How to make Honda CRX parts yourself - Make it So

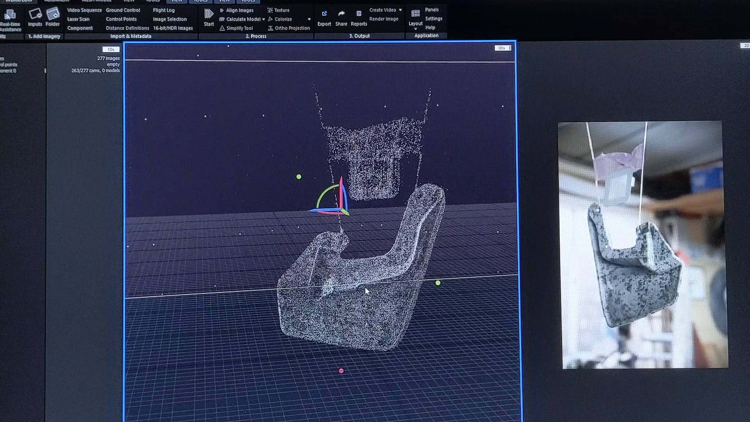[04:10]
I used a program called Reality Capture to process the photos. Like painting a car, this is where good results are all in the prep.
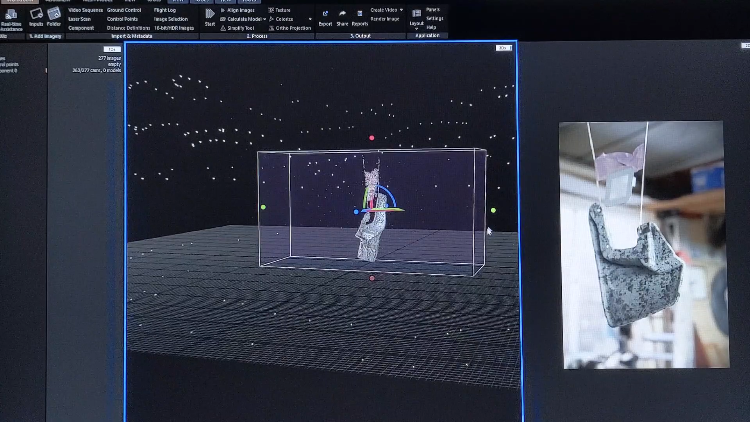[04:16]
A few mouse clicks in about 20 minutes of waiting
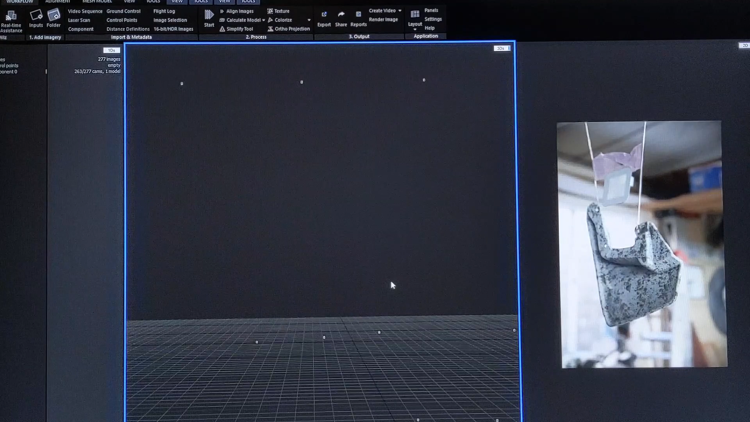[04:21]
and the result is a rough 3D mesh that looks just like your splash guard.
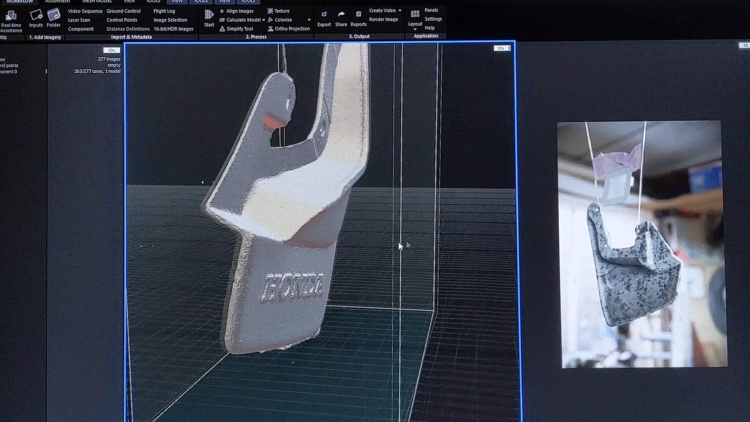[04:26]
Now, you wouldn't want to use this model directly.
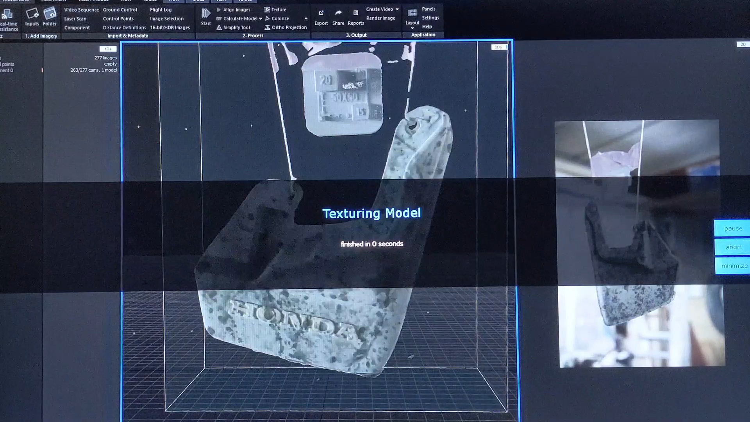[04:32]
Its surface is rough and made up of millions of polygons, but it's a great starting place and reference for someone to create a CAD model from.